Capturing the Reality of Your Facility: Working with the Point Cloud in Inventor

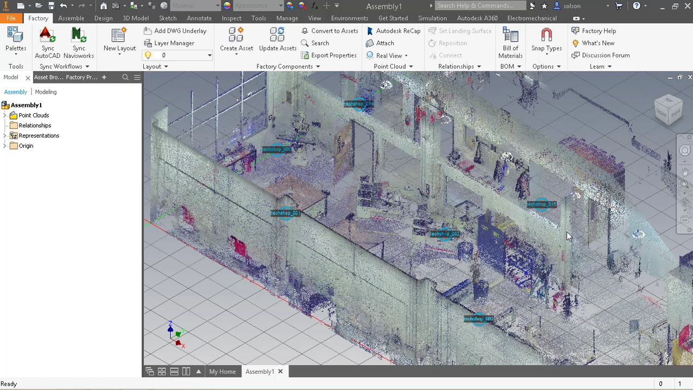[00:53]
little scan locations and their bubbles I usually turn those off and also if you need to kind of use the navigator to kind of turn certain things off or on this is the navigator here where you can turn off regions or scans depending upon what you're working with I'm going to go ahead and cancel that
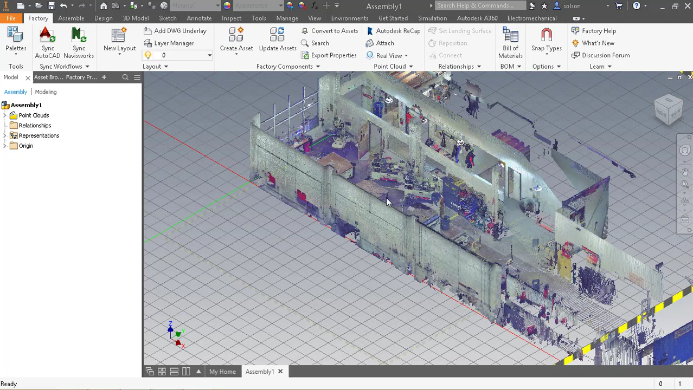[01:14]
the next thing we can do now that we've got our
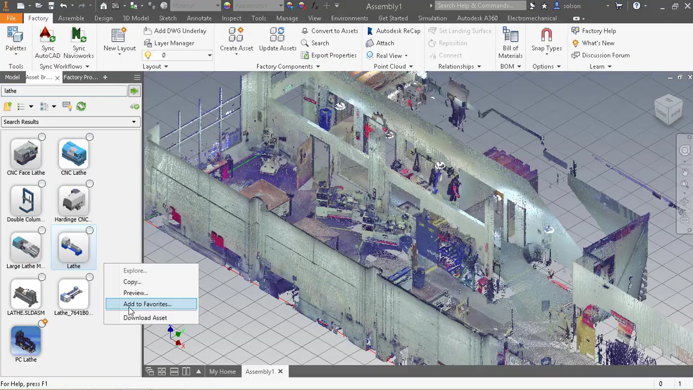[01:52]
I'd say this looks an awful lot like the one that's in there so you might have to download it you can see here it's going to ask me to right click and download it'll just take a few seconds to download that now that I have it downloaded I can left click and drag it into my design
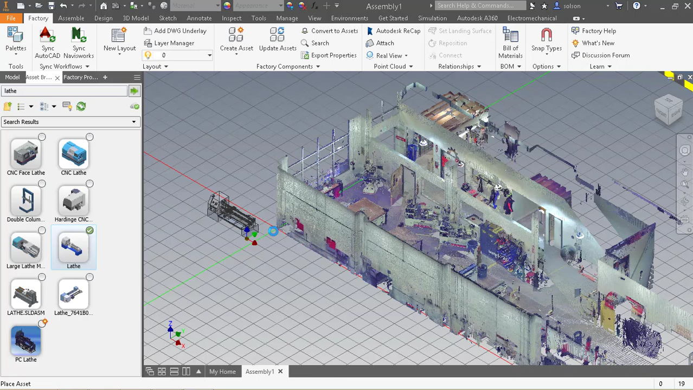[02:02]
it's going to ask where to put it I'm going to change the orientation to more of a top view here so I can see
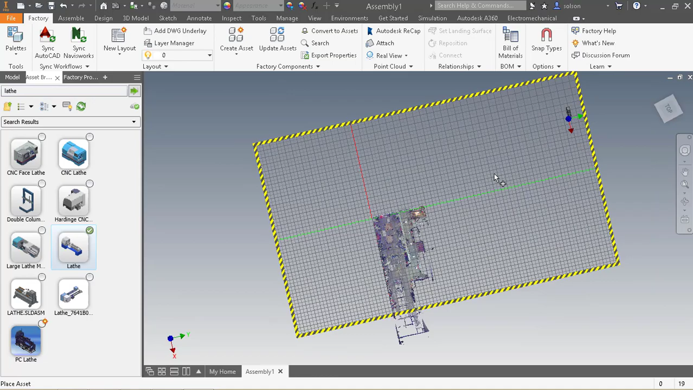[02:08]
a little bit better about what I'm trying to accomplish I'll zoom in nice and tight you'll
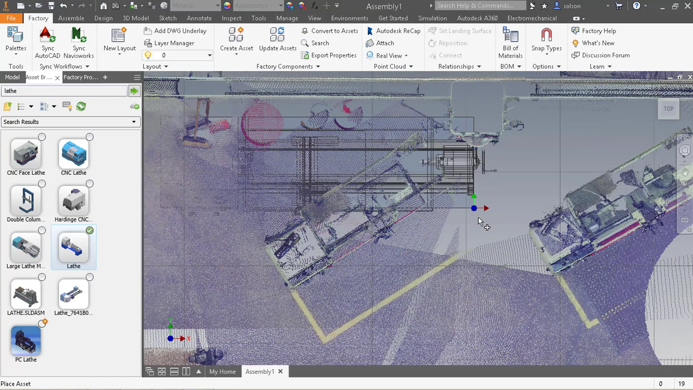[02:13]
see that it's a little bigger than the one that we have in there but we won't worry about that just now we can change the sizing of it here in a second so go ahead and click right about here and
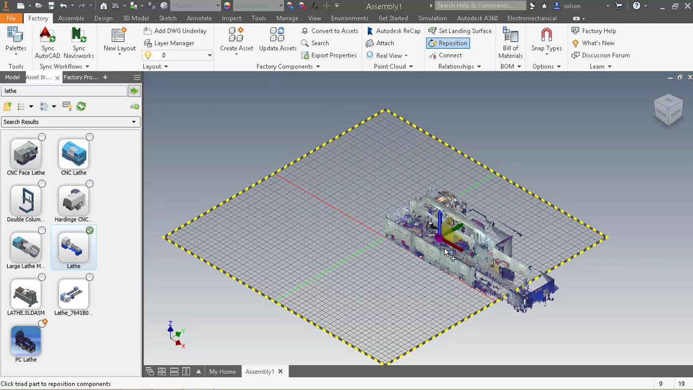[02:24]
then if we zoom back in we can change its angle
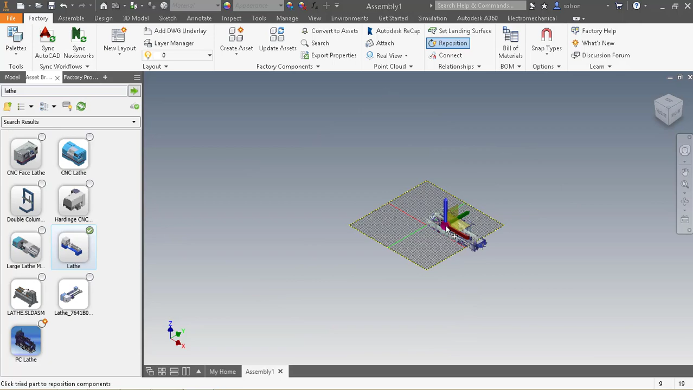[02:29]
I can use this grip here to rotate its angle try to eyeball as best we can
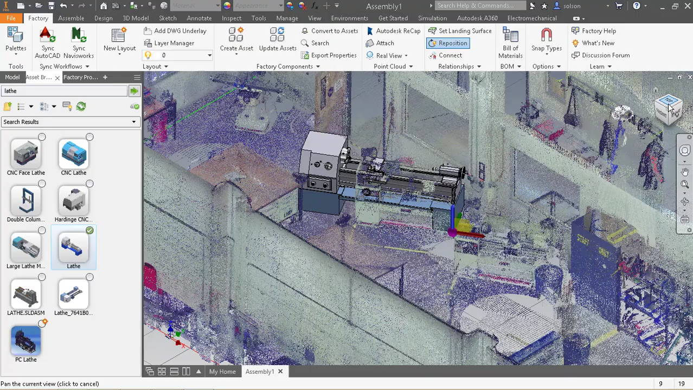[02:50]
and now we have one of those just
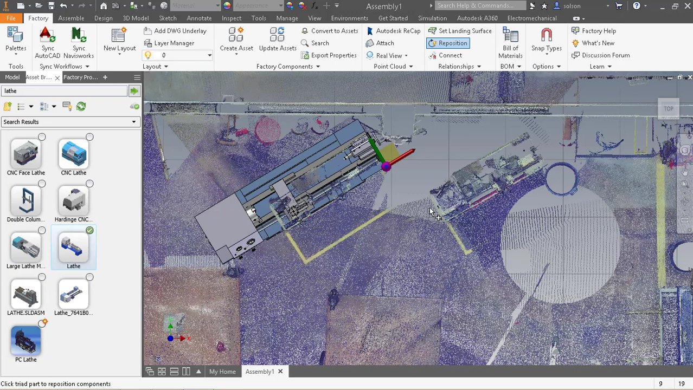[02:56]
right click tell we're done that we're finished with that one
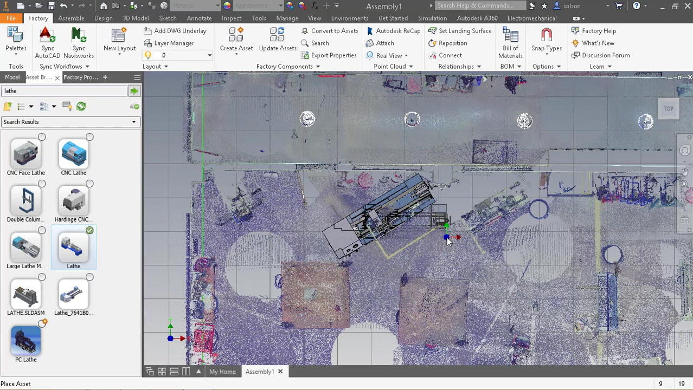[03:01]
again it's too big but we'll worry about that here in a second just trying to place another one so now if I click on this in the factory properties I have the ability of changing some of the sizes so let's change this to 80 for the length and the width being
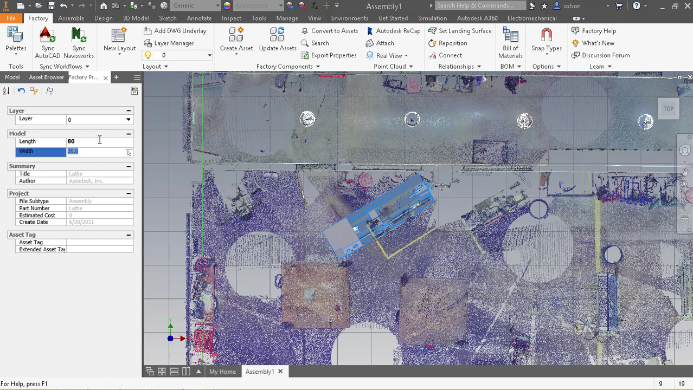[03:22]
we'll say 30 and it resize but not off the same base points we'll have
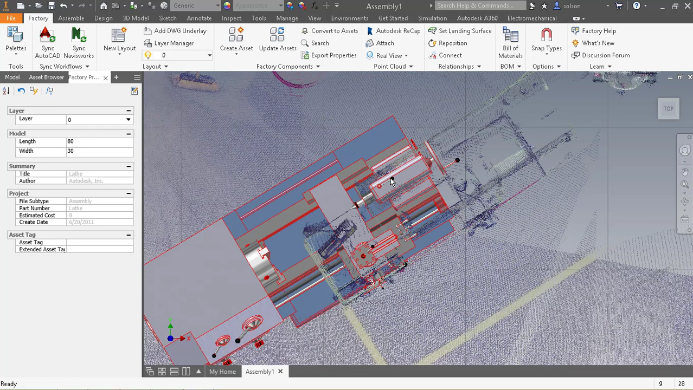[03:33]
to reposition this we'll select that
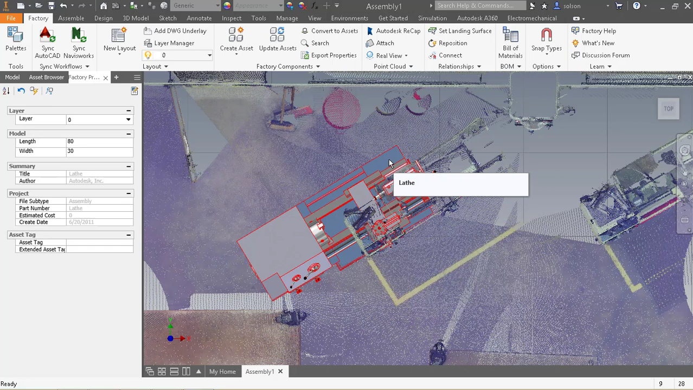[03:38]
tell it to repeat position and we can slide it the right location
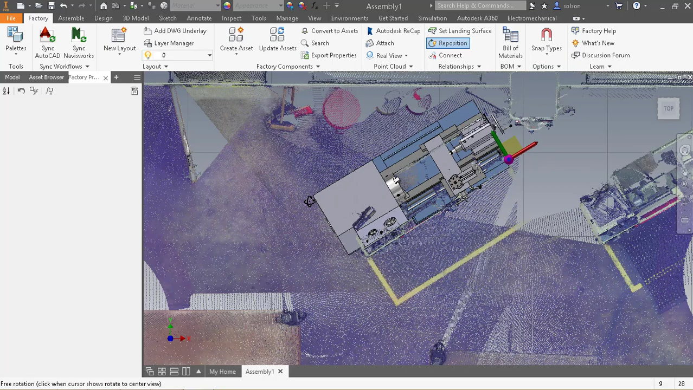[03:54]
we'll say done and now we've got a lathe placed in the design
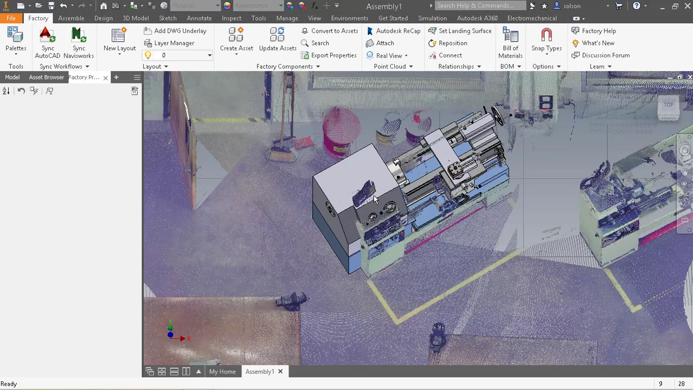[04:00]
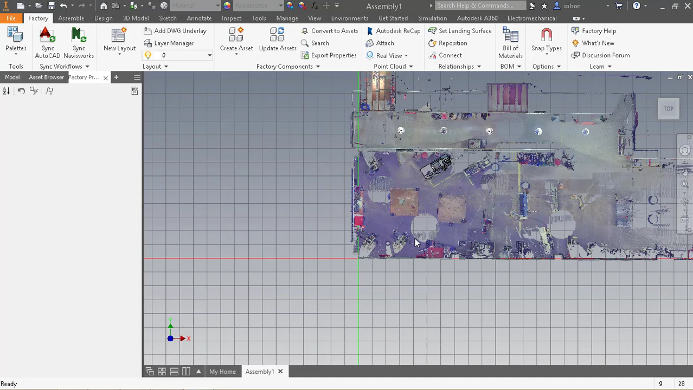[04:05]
let's say I wanted to place a drill press in this corner over here
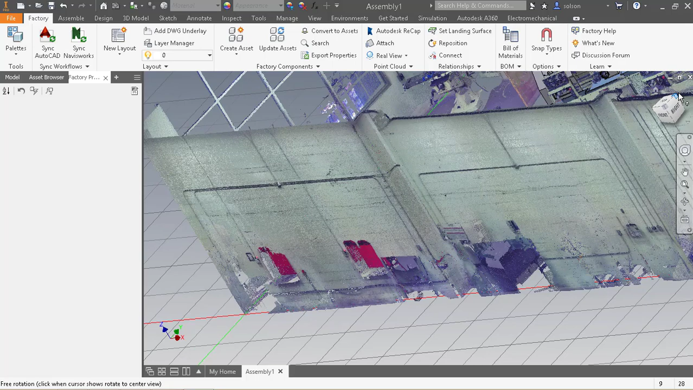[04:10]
so I'll go back to the asset browser I'll search for drill press so I'll search for drill press and this one looks about right so I'll go ahead and download this
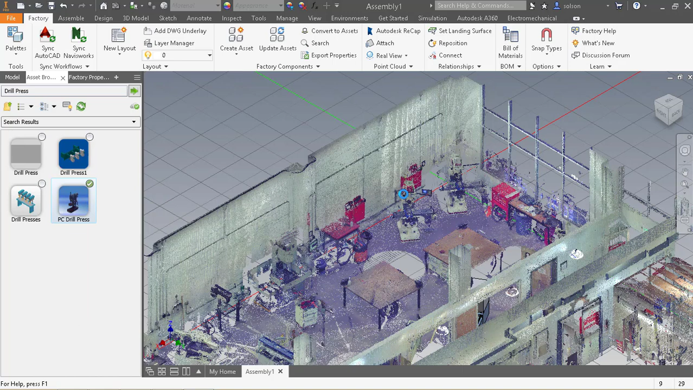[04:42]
like I said now it's just a matter of left clicking and dragging into the design
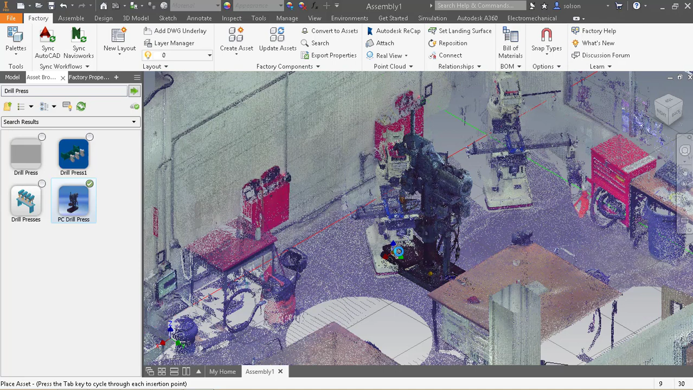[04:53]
so I'll click to place it and I'll rotate accordingly and I'll rotate accordingly and I'll
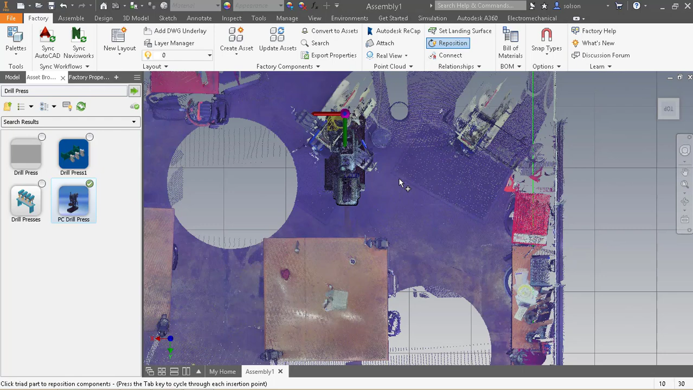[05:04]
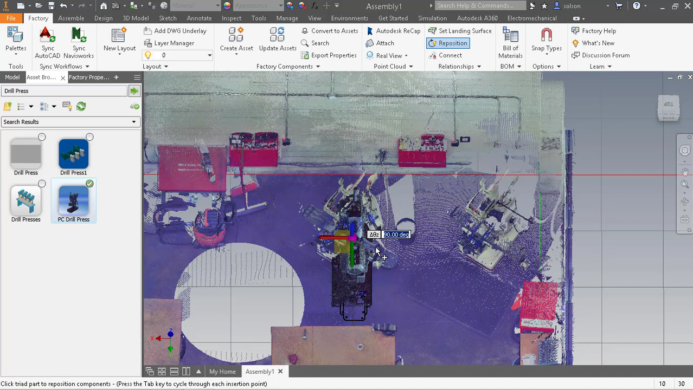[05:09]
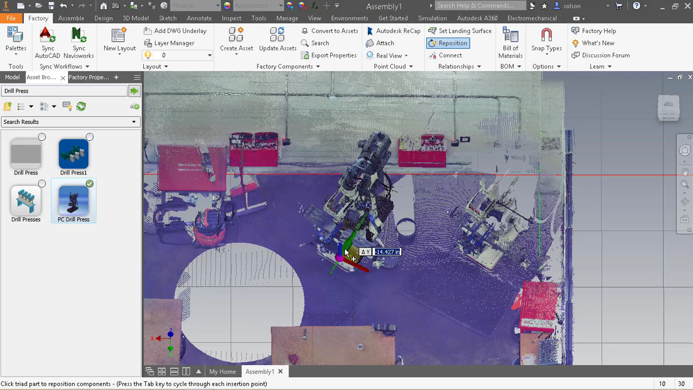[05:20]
rotate accordingly this one is actually a point cloud and in of of itself
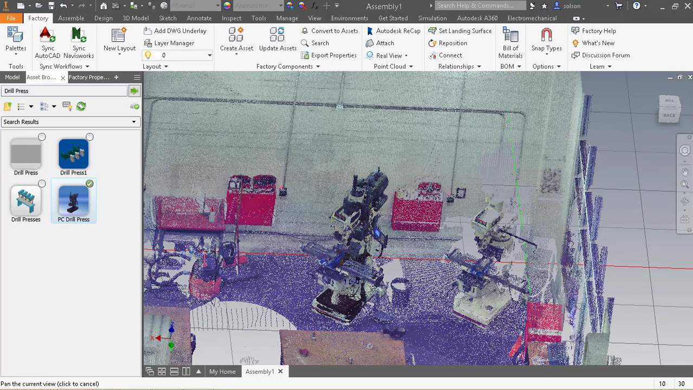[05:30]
so it's just a little bit of an interesting model you'll see that laying out that way if you ever want to get to a point where you see this without the point cloud again we can go